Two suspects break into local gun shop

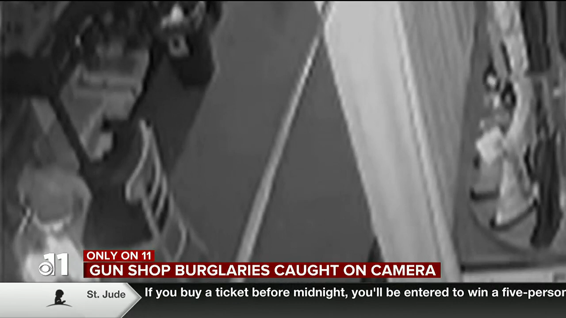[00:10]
In the video, one of the suspects goes through a hole in the outer wall and into the back of the store. Tonight we're hearing from the owner of Bam Bam Firearms and Sporting Goods.
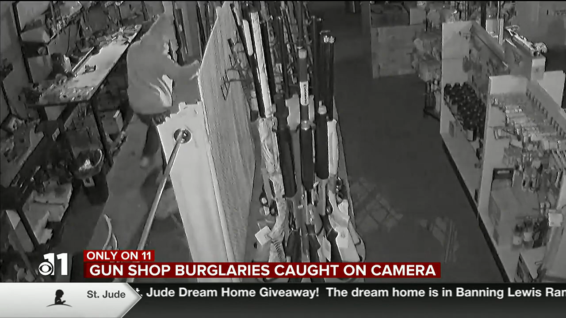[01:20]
And while investigators say they're working to determine the exact number of guns stolen, Collins says the suspects got away with six.